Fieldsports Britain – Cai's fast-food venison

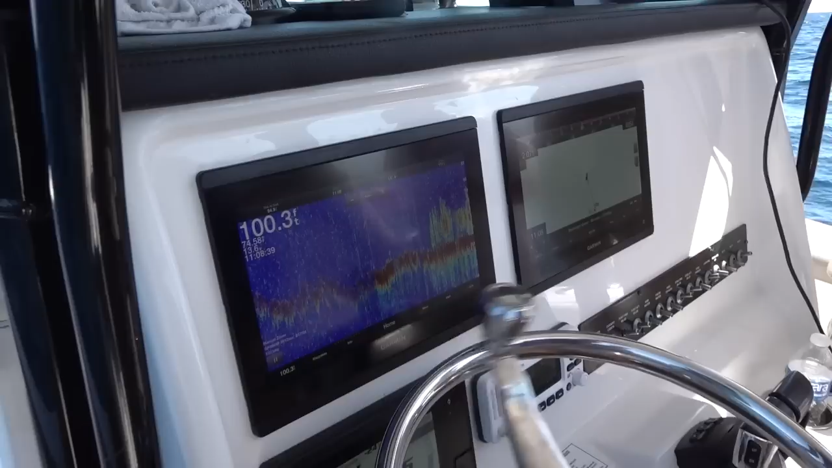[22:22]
Captain Josh explains how it works. So we were actually just shy of where I was planning on doing our first drop and I ran over this little mark here.
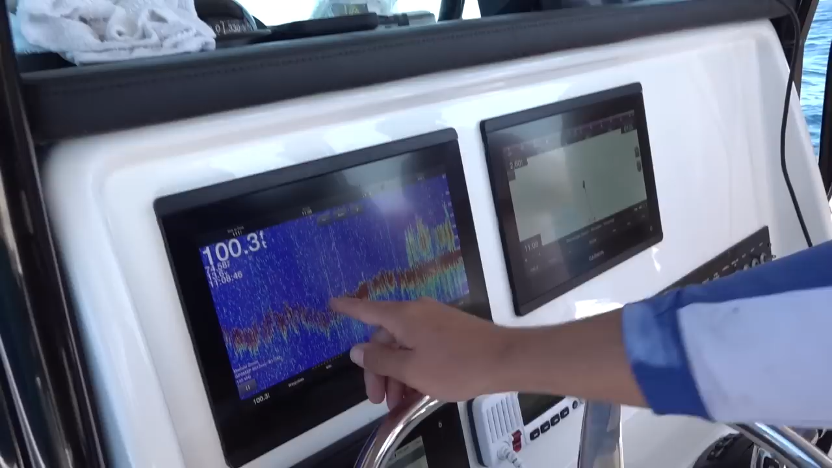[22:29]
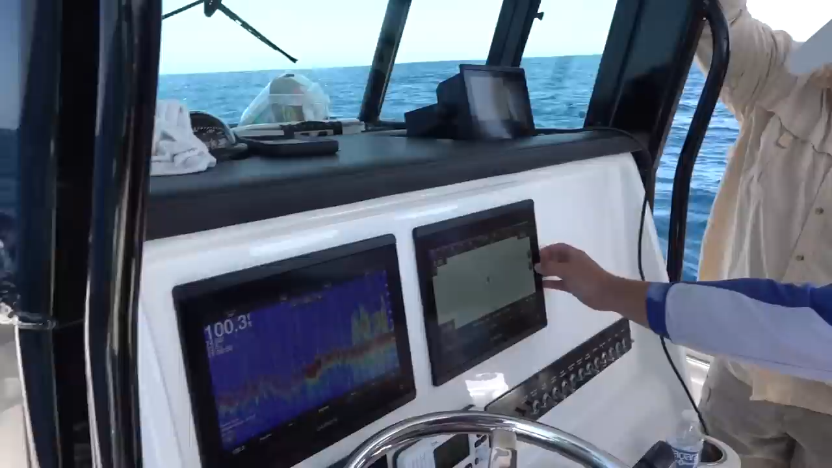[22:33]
So I marked it on our GPS and turned around to run back over it. Now that we're going slower, we've got a better read of it.